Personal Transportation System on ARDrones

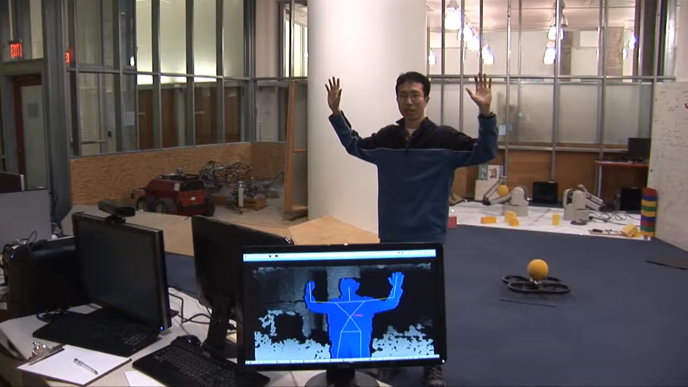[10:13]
What you can see on the screen is there is a moment when my
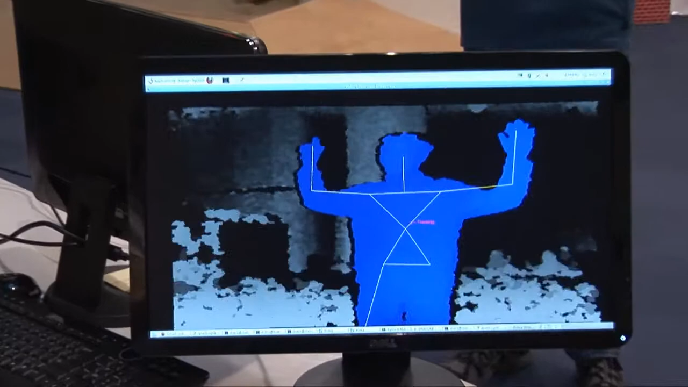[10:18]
figure on the screen was in calibration mode.
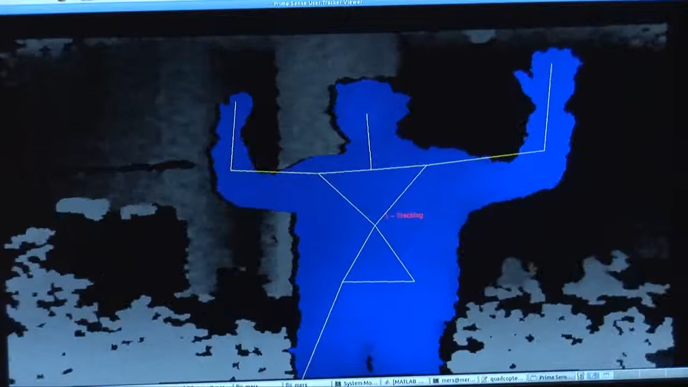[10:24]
Then it started tracking me where there is now a skeleton imposed on top of this mode. So if I move my body around,
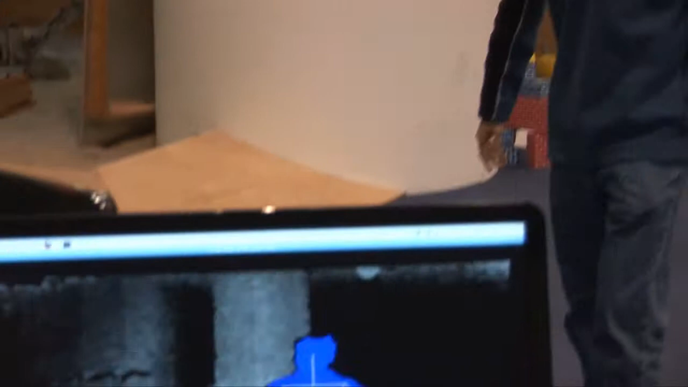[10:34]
you should be able to see the skeleton tracking my body as well.
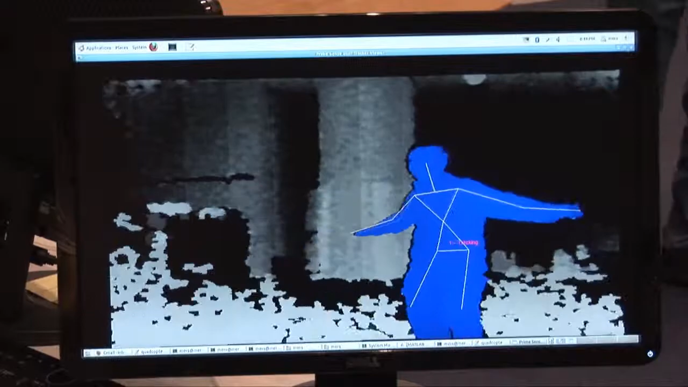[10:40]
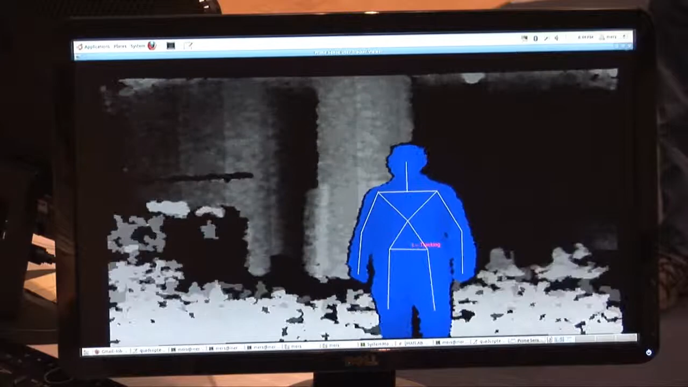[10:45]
So the advantage of using the Kinect is that we can use gestures in addition to speech.
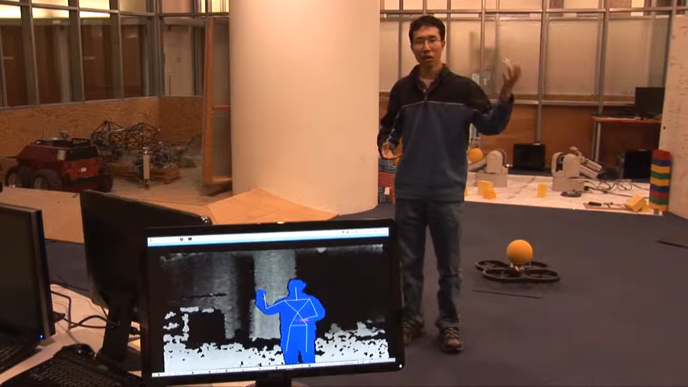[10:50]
For example, if I want to say, go over there to that trash can or go over there to that computer, these gestures offer additional information to the autonomous system, and could possibly allow a much more robust understanding of human attention.